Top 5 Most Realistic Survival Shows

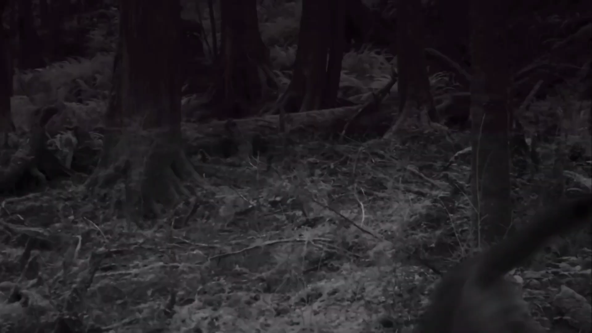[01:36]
Pretty sure I just saw a pooger about 10 feet from my front door.
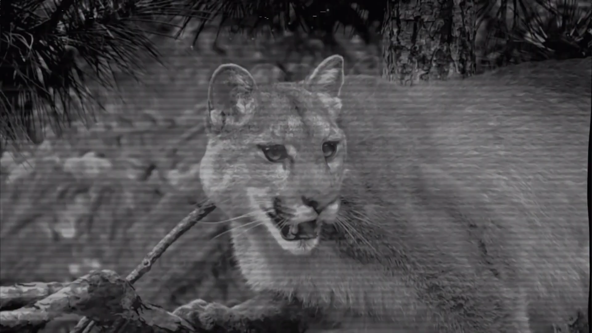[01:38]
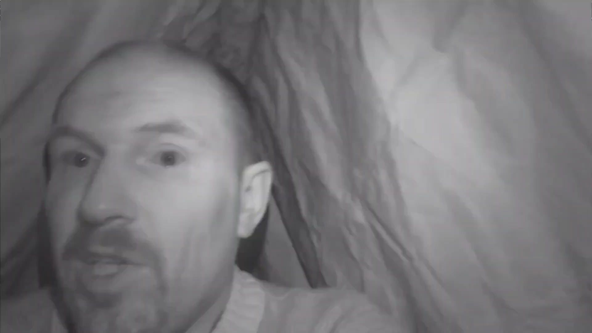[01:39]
I'm sitting in here. I was just charged by a bear.